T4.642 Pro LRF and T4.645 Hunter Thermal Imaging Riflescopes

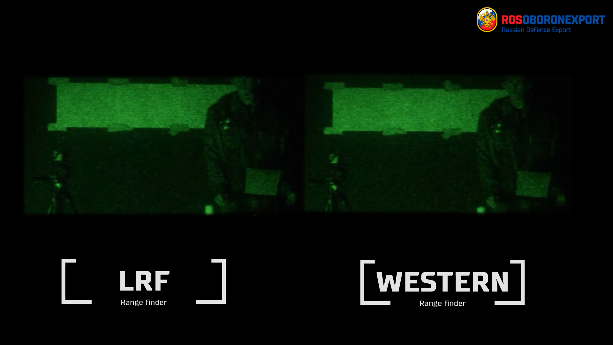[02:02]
rangefinder in it to check the distances for the objects and to automatically insert the ballistic corrections into the scope.
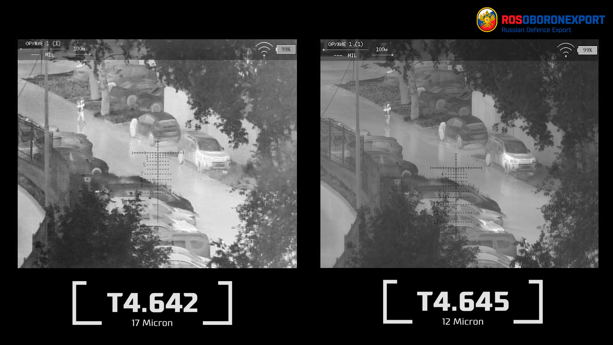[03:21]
more contrast, making the size of the scope smaller and more compact and more lightweight.